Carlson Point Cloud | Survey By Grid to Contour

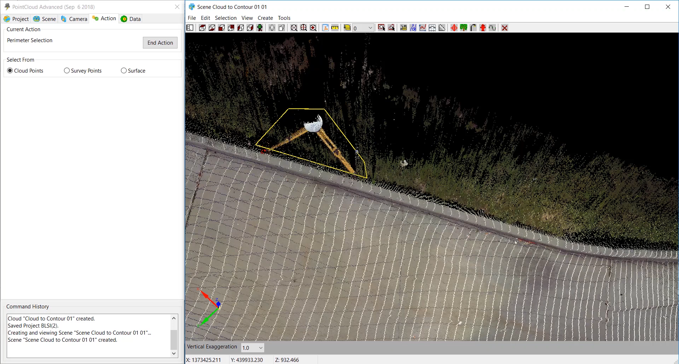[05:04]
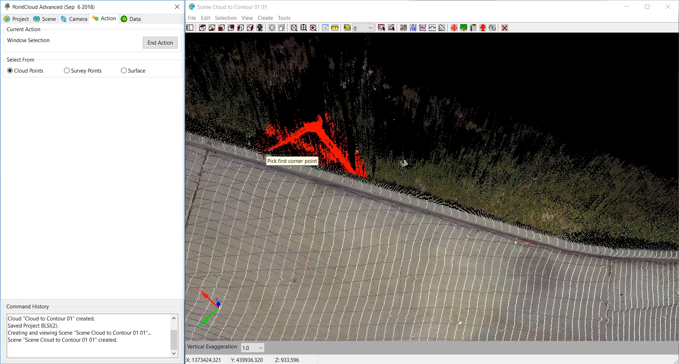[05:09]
and and I'm going to just grab a little window here and it moved it okay
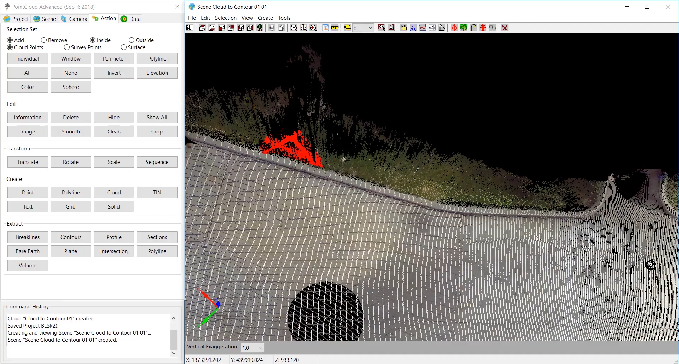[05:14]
and then we have one last one right there
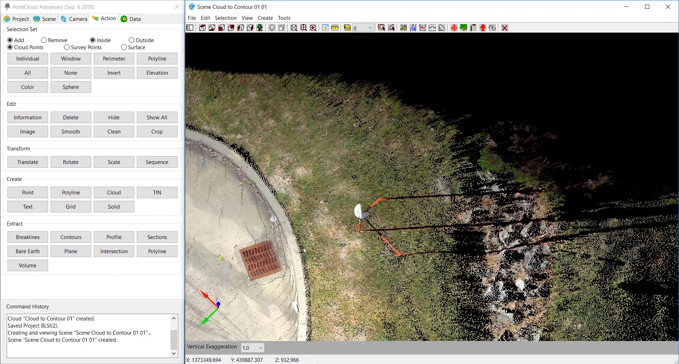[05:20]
and we'll just do window just grab the whole area pick there and pick there
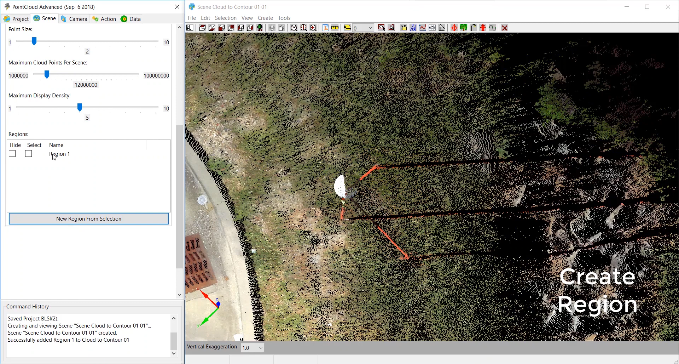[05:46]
there it is I'm going to come up here click rename and we'll just call this
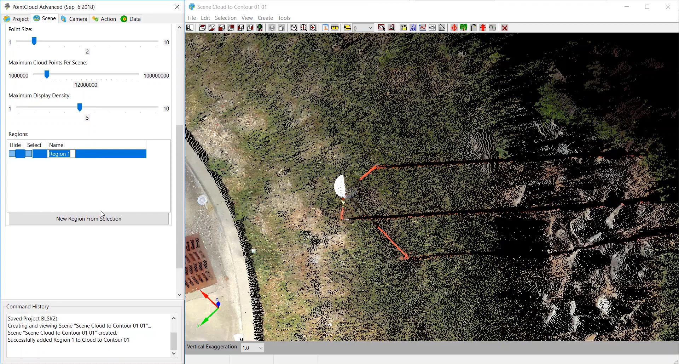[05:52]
um not to contour how about that and we'll hide it okay and if I window out
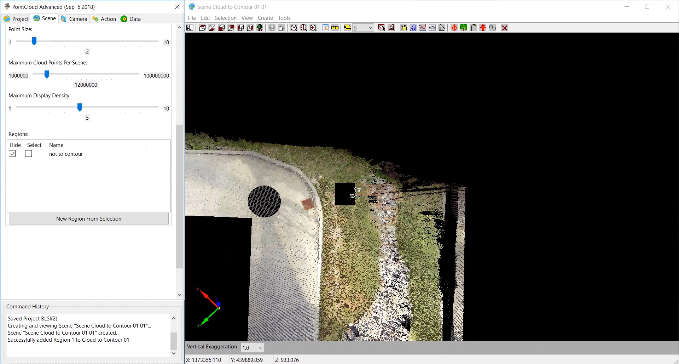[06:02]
those those are all the areas that I want to contour and and so forth so
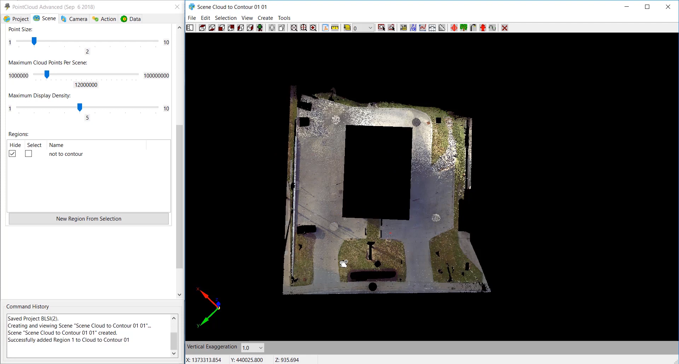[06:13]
um let's make a new cloud so I come over to action and I do cloud and it's
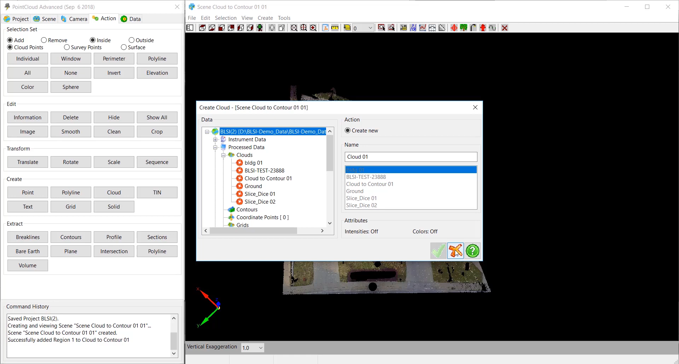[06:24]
well you actually have to have something selected now I pick here grab everything and now when I pick cloud cloud it comes up with the cloud name and I'll say cloud to contour
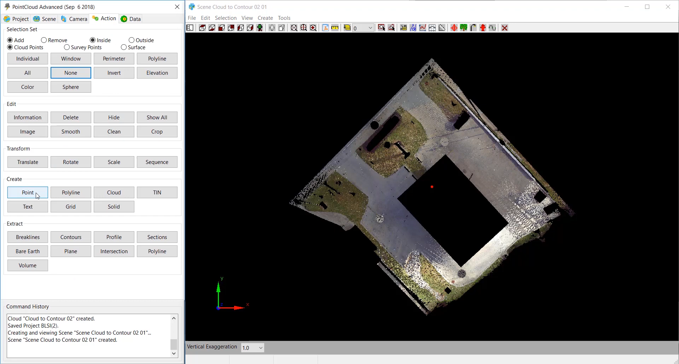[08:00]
come down to points and scroll all the way down and there it is the new feature survey by grid it is both an advanced point cloud and basic point cloud so I pick survey by grid in this case I'm going to tell it to do every five feet and point within to to search for the points I'm going to say an eighth of a foot point one two five and I wanted to average
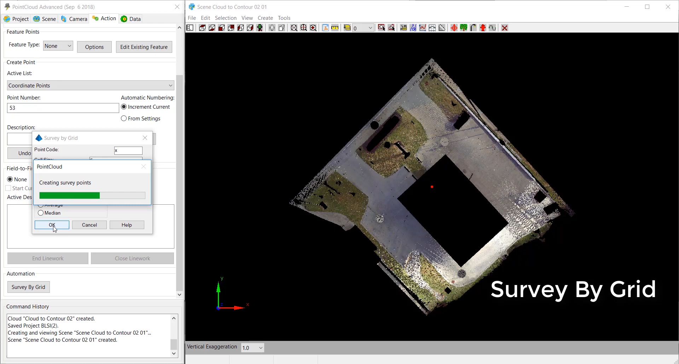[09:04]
feet of point one two five and we'll just put a spot shot on there and um I'm going to pick okay it's going to create a lot more points than it did before and there you go now as I window up it will be easier to see these points
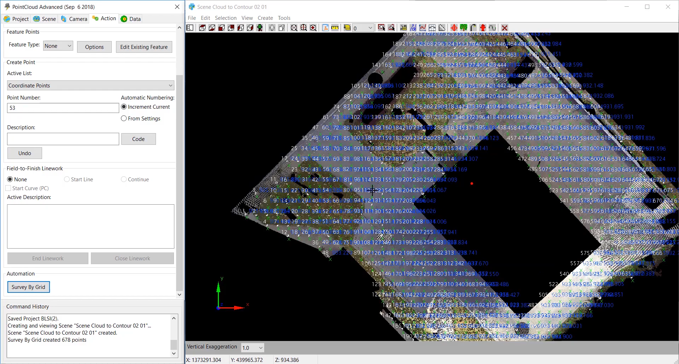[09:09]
yes there you go so every five feet um maybe blue is a little tough for everybody to see but uh
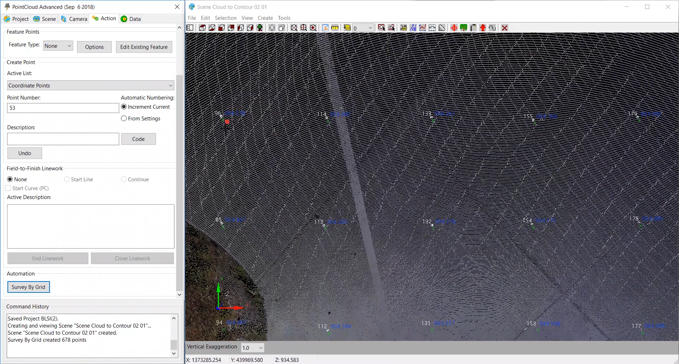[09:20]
you can see it's 934 934 934 this is in Ohio so the
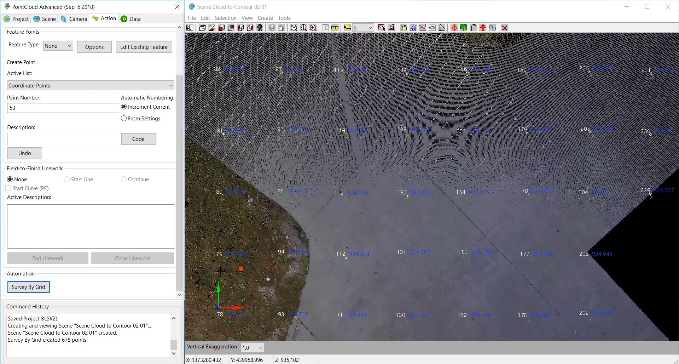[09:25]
elevations a little steep and there you go
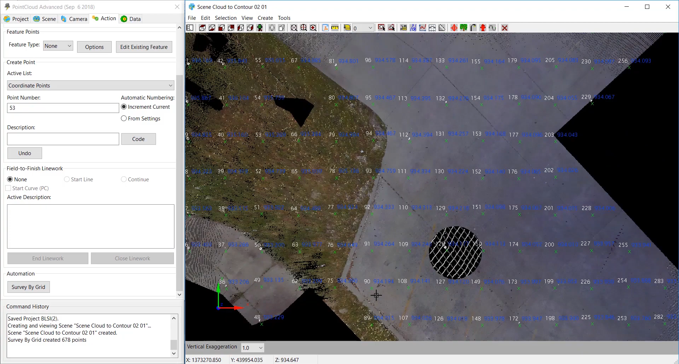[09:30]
I'm curious is anything gonna nope okay let's see
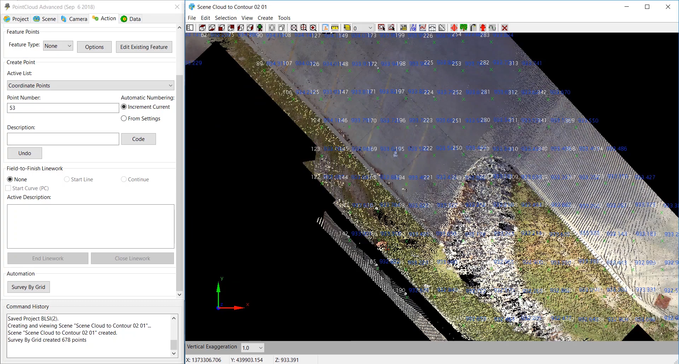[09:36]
there we go anything hit the wall yeah we had points right on the wall so here we had 935.4 and we have
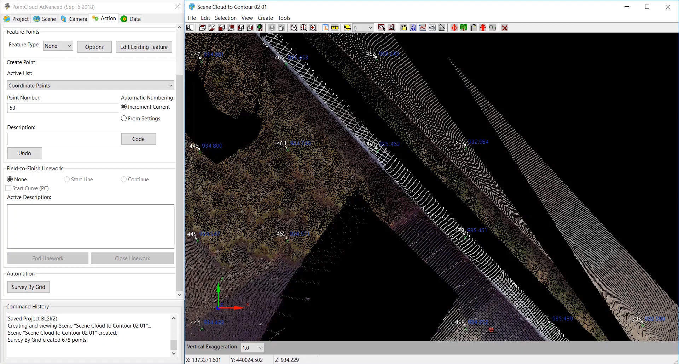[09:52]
934.2 so you can see that these wall shots 935 actually that one got picked up in the wall but this one here didn't 934
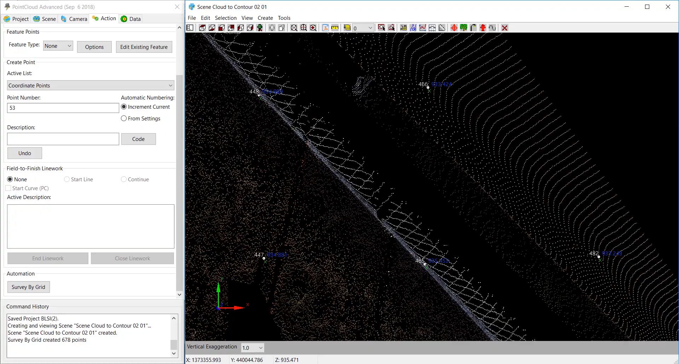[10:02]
0.89 and so forth so um
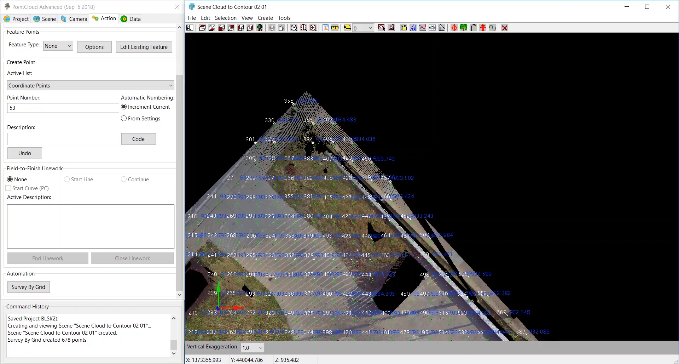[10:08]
that was a quick presentation of how the um
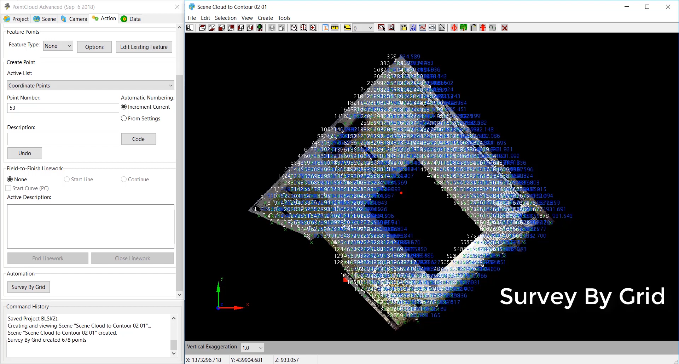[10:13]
survey by grid command works and I'm going to do end action right now go to project project and you can see we just created
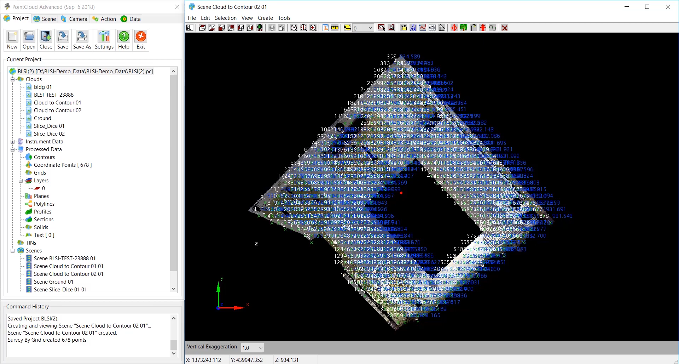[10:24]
678 points um to be used for contouring purposes and now the last step is to essentially uh